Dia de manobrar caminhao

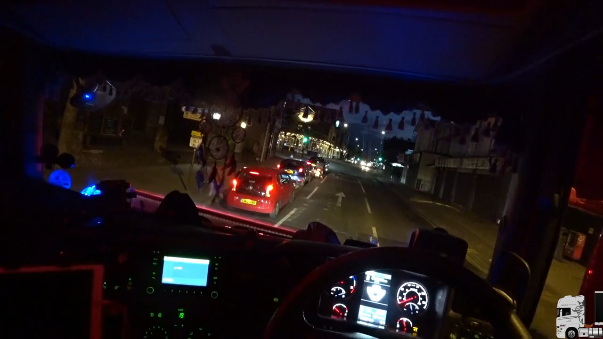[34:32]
Virando aqui, mas não lembro se é aqui, né?
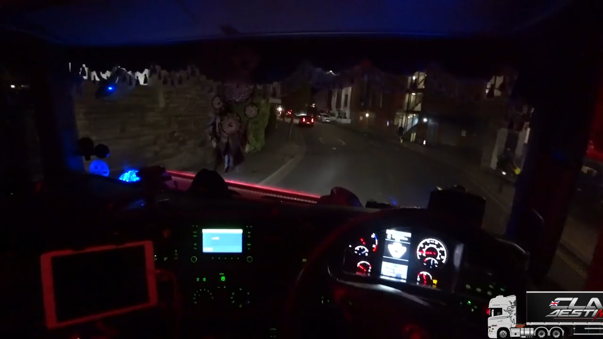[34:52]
Será que é aqui? Acho que é aqui. Acho que é aqui mesmo.